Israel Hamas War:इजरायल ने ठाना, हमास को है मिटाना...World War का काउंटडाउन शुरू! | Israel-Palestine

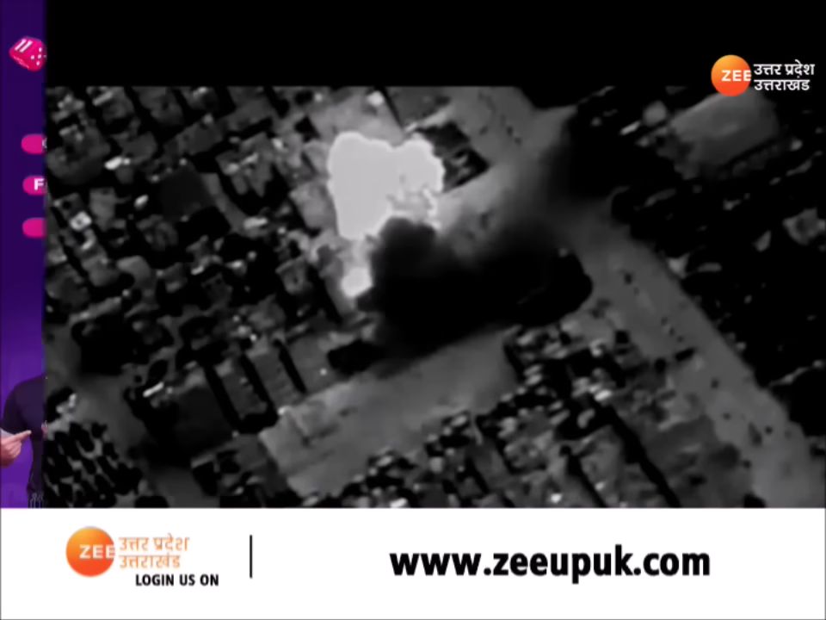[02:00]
थुआ चा गया यहां इसराइल की सोरदान मंबारी चारी है ट्रोन
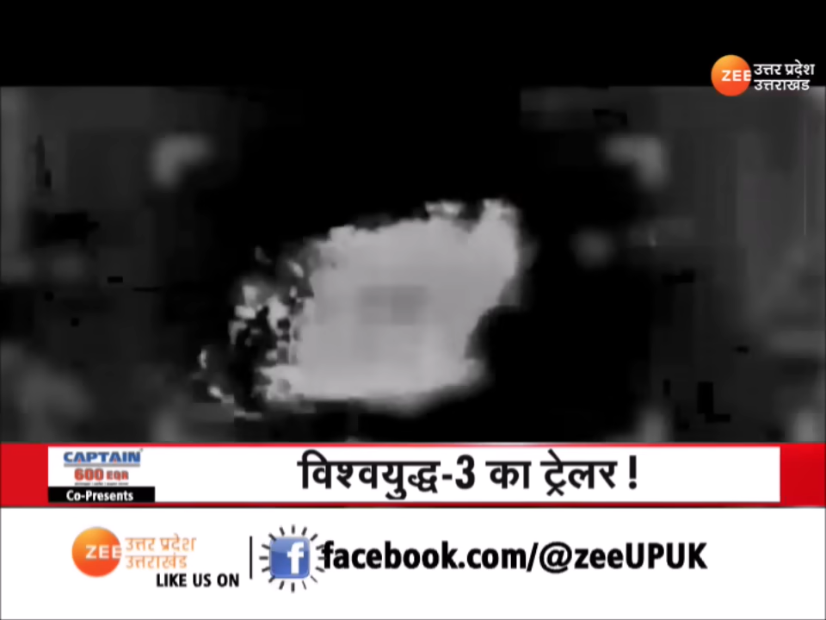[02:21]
हिजबुला आतंक्यों की कमर तोड़ दी हाटोव में भिजबुला के ठिकानों पर इसराइल ने
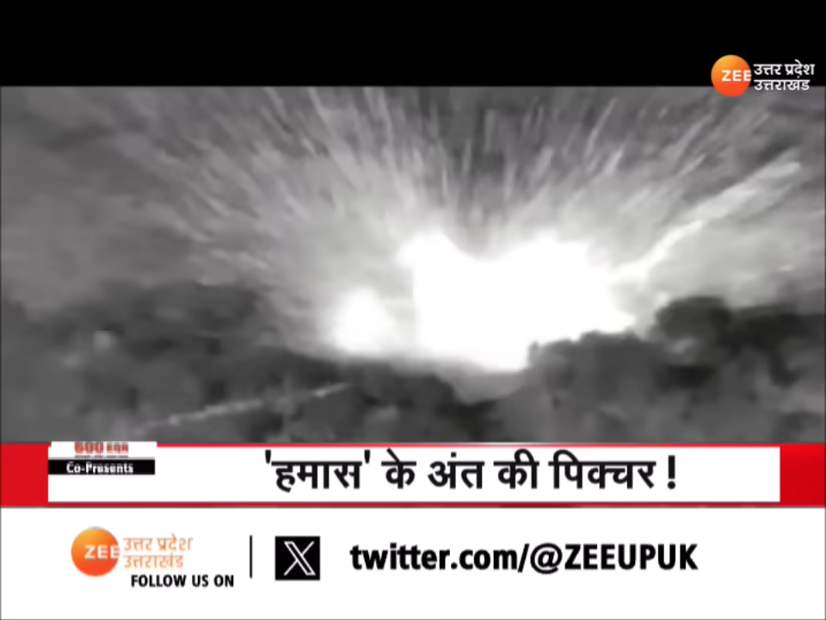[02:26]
एस टाइक किया इसराइल डिपेंस फोर्स ने बकाइदा इसका वीडियो जारी किया है
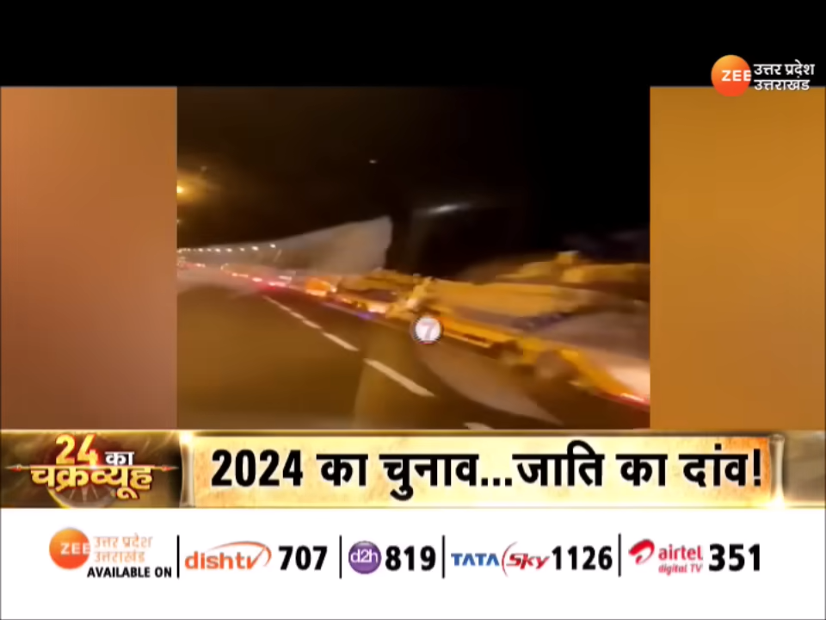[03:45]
नहीं यहां रास्ते में दिख रही टैंक हमास की ठिकानों को निस्तर अगूत करने के लिए लगातार आके बढ़ रहे हैं